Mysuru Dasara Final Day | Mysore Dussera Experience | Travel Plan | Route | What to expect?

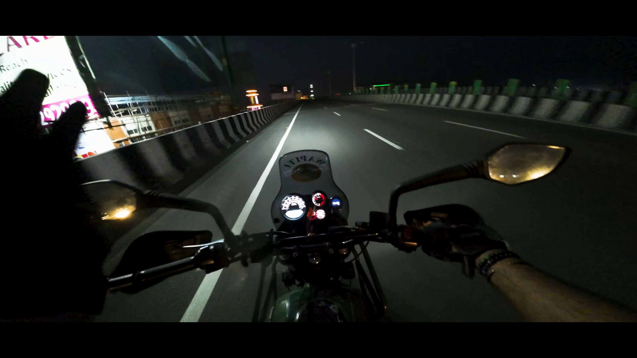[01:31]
So at least till either we see police or else we are gonna continue on this route itself. So right now the time is about 5:47. We shall be in Mysore by 9 o'clock max, because the other two vehicles,
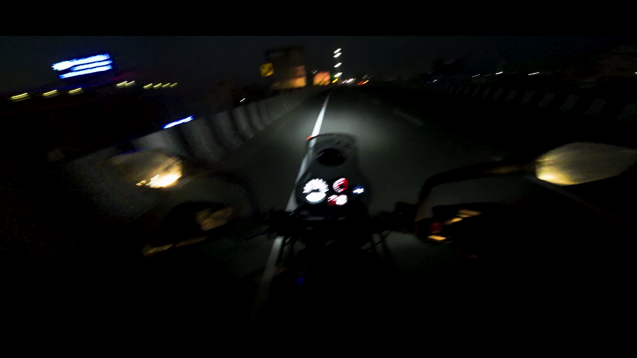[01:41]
one is a scooty, another bike, but I'm not expecting them to be riding at 120 or something like that. So keeping a constant speed of let's say 80, we should be there by 9 o'clock. I should have put some songs, I guess, because at low speeds I'm gonna get bored. So the morning sunshine, and not even morning sunshine, I have to say, it's 6 a.m. and look, the view.